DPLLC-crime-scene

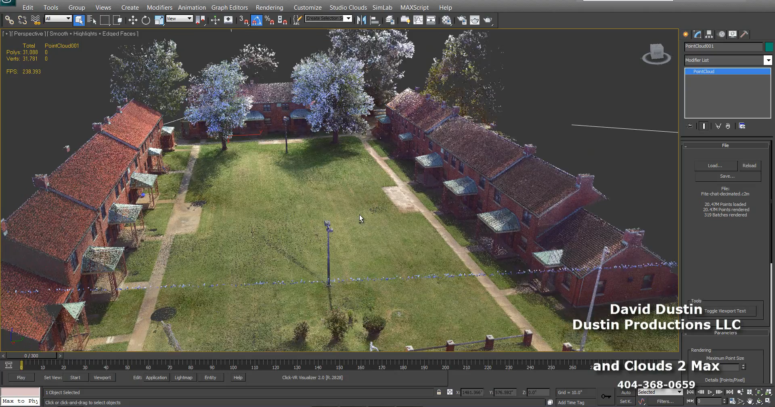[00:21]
We certainly could have loaded more, but this was sufficient for what we needed to do with it. I just wanted to show you how the
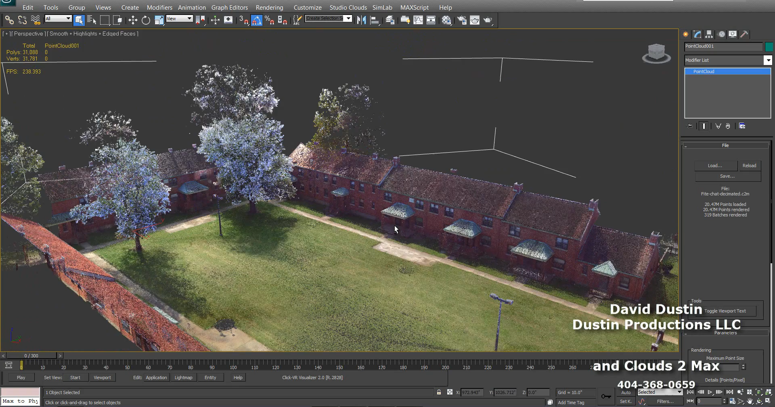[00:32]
Max environment looks and how we construct the environment from the scan.
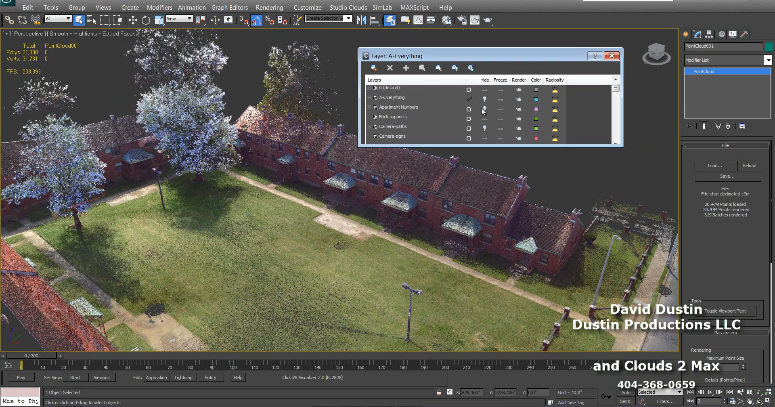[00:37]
So if we look here,
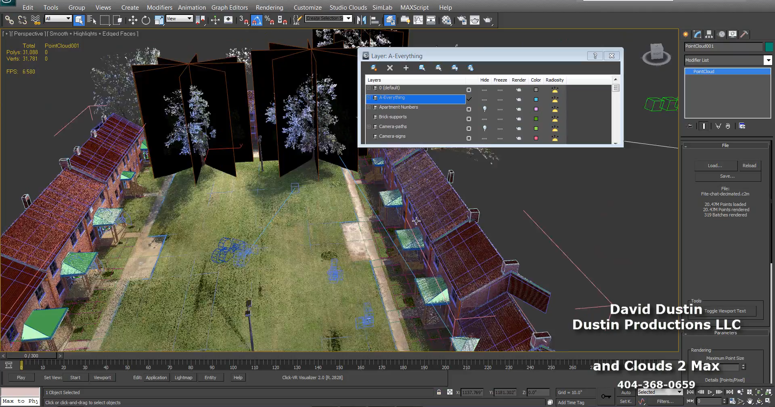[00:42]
you can see how we have built the apartment building faces, et cetera, from the laser scan. We could have also just used the scan environment and animated in it, but then we couldn't have created our real-time environment.
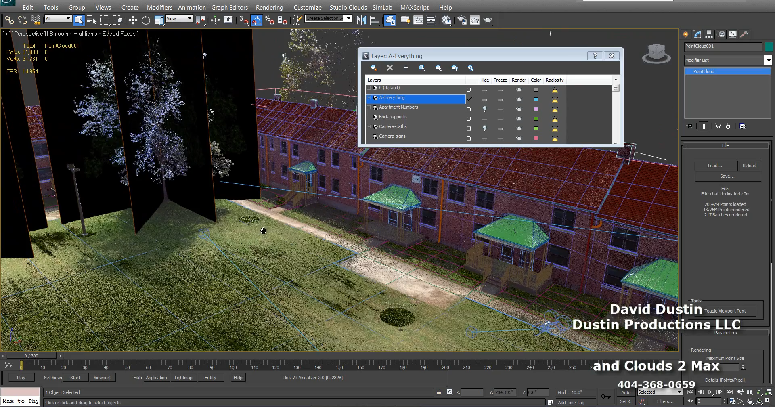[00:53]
We used tree panels to represent the trees in the scene.
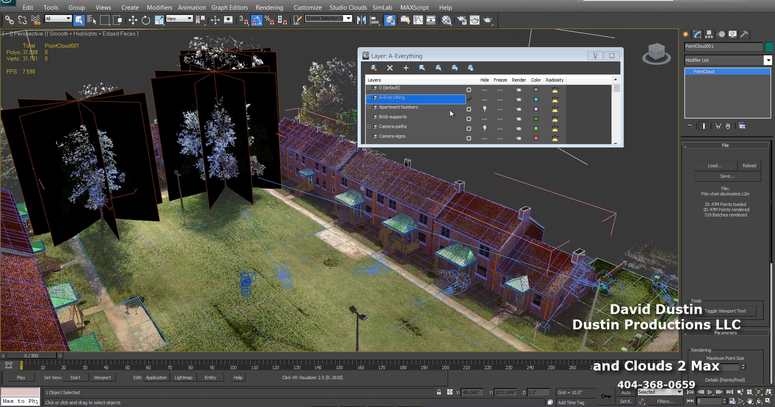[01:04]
And if we turn off the scan, you can see we created a very low polygon environment by our standards.